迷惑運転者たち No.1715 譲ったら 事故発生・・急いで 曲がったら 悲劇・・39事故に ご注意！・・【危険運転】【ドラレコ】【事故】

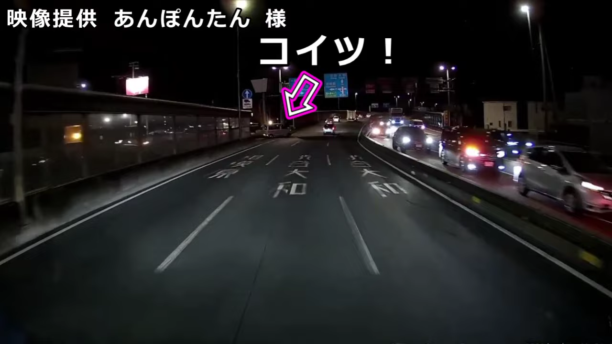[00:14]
あ、一気に出るんだ。バカじゃねえのこいつは。 ミサイル急停車。